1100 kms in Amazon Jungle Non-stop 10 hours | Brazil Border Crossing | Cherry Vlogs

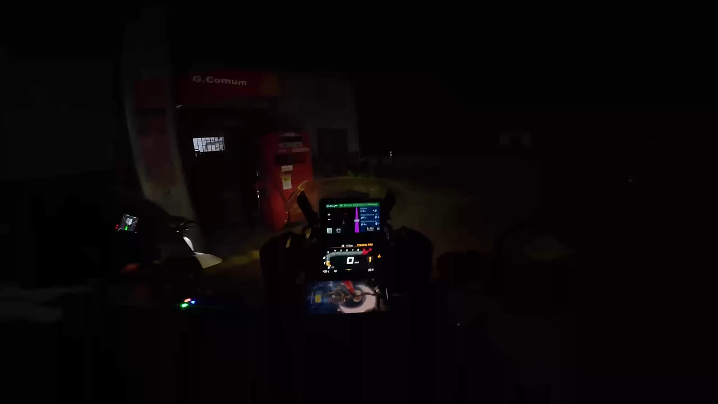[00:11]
எல்லா ஃபியூல் செஷன் க்ளோஸ் இருக்கு சிவன்ஸ்.
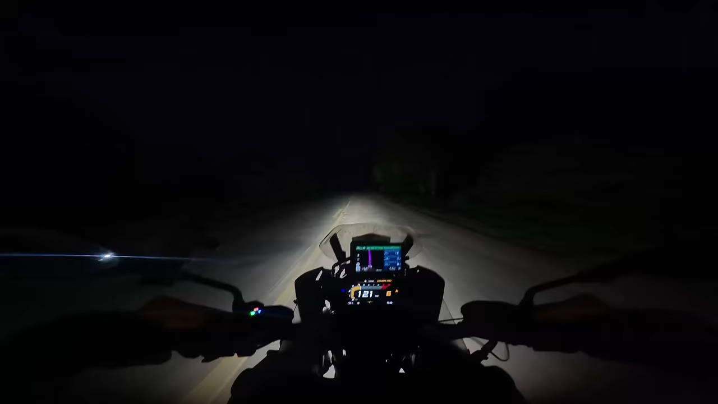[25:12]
நல்லாவே இருட்டிருச்சு சிவியன்ஸ், ஒரு அளவும் கண்ணு தெரியல. ஆப்போசிட் ஒரு வெஹிக்கிள் வர வரப்போகுது, ஸ்லோ பண்ணிக்கலாம்.